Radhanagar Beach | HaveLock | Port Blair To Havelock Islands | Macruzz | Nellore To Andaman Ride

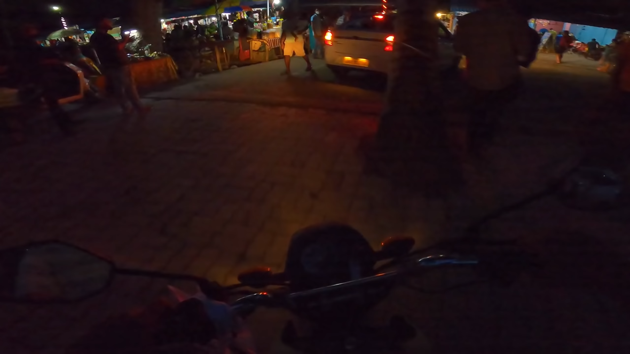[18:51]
అమ్మ హెడ్ లైట్ ఉందిలేండి, బతికిచ్చాడు. ఏయ్ భలే ఉంది దీని హెడ్ లైటా, నిజంగా చాలా బ్రైట్ ఉంది.